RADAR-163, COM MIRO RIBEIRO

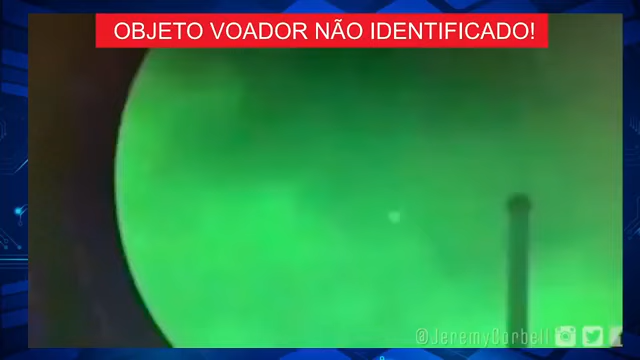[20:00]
ela divulgou informações de que realmente esse vídeo procede, é um vídeo de supostos OVNIs, objetos voadores não identificados, que estão sendo investigados.
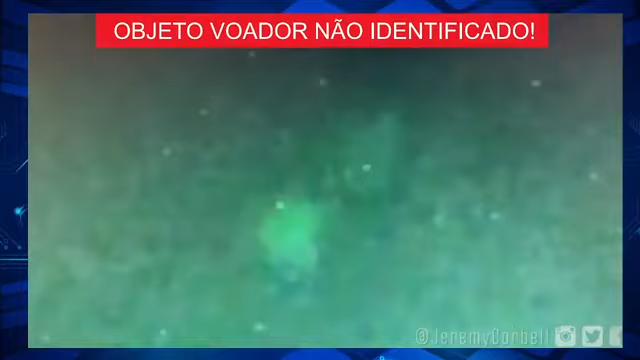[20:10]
Então, é o seguinte, a NASA não desmentiu, porque o pessoal publicou o vídeo, que o vídeo vazou, e a NASA disse que realmente esse vídeo existe, foi feito pela Marinha Americana, e aí aparecem objetos voadores não identificados no céu dos Estados Unidos, e eles estariam sobre um avião militar, estavam acima de um avião militar.
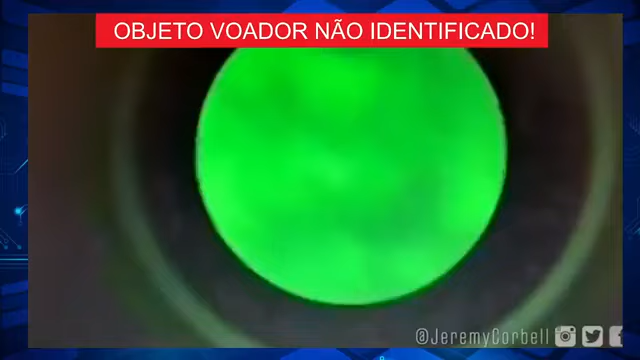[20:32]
E aí, então, a NASA disse que realmente se trata de um vídeo verdadeiro, porém,
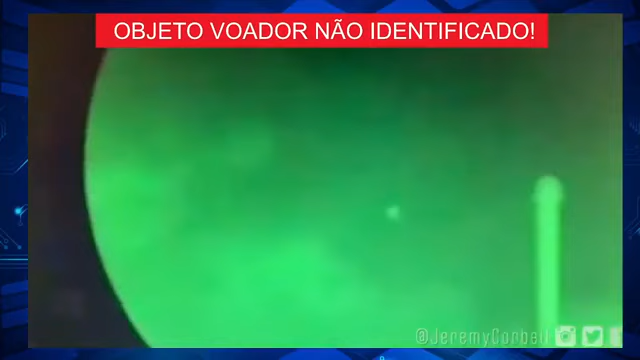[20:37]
a veracidade de que se trata de OVNIs, objetos voadores não identificados, isso ainda está sendo averiguado, tá bom?